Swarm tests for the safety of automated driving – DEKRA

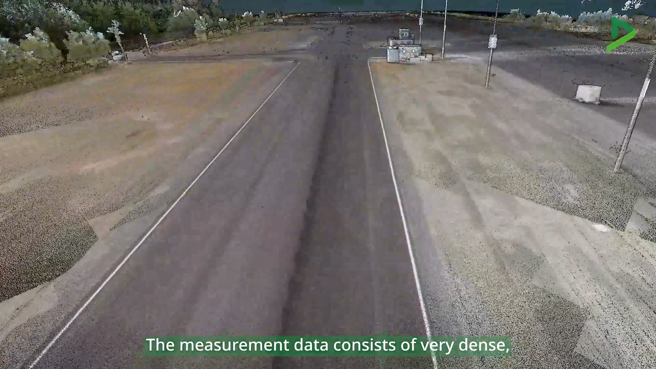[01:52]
The measurement data consists of very dense point clouds, of high resolution imagery and of digital terrain models and auto images.